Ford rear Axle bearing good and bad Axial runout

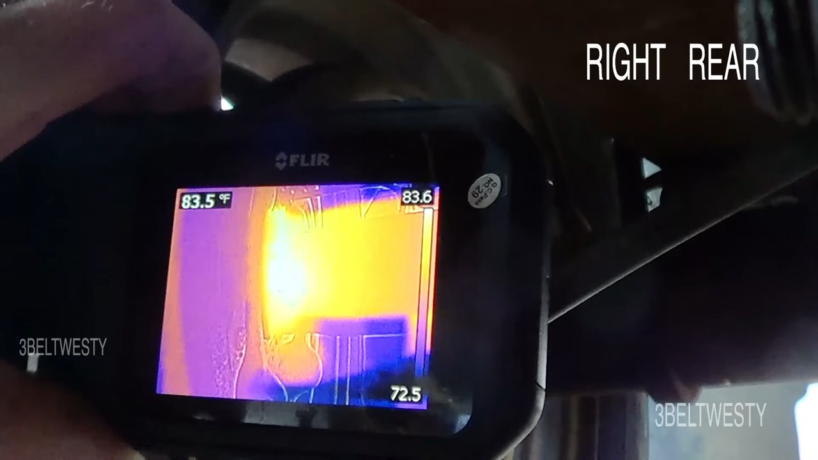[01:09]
On screen: spot 83.5°F
side with the flare thermal camera all
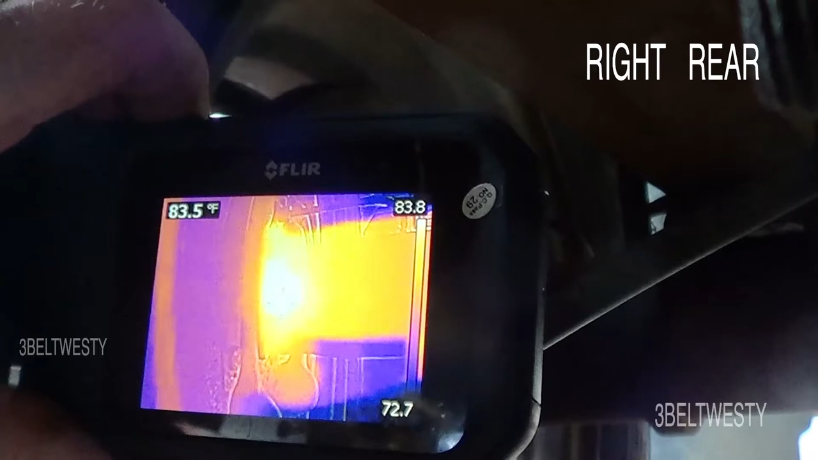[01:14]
On screen: spot 83.5°F
I did was drive about two blocks it's making a bunch of weird
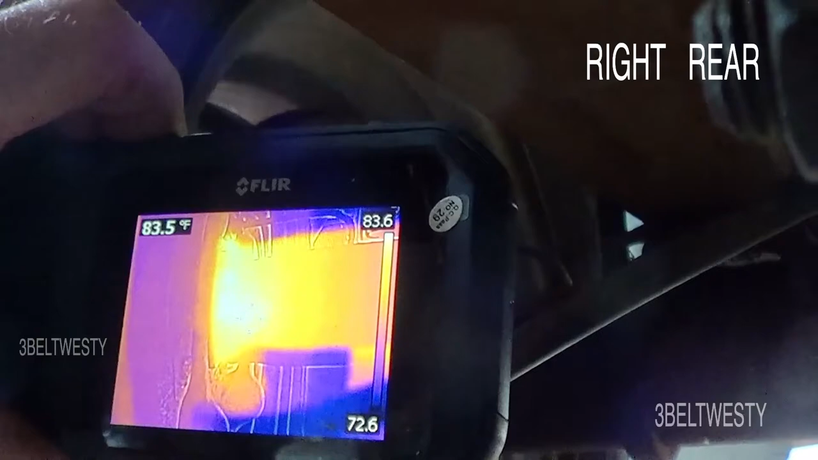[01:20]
On screen: spot 83.5°F
noise there's the axle and I'm looking toward the rear of
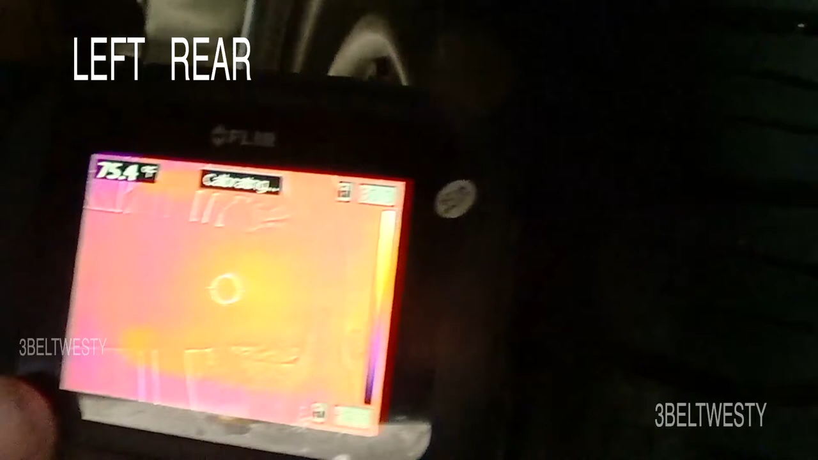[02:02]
so it's really not hot at all okay